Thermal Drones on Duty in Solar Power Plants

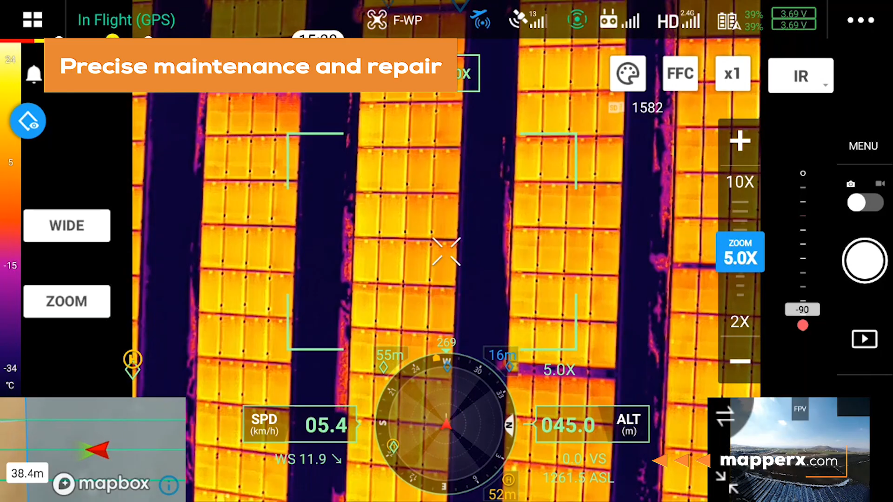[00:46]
Precise Maintenance and Repair Thermal drones can perform maintenance and repair operations on production equipment more accurately and precisely.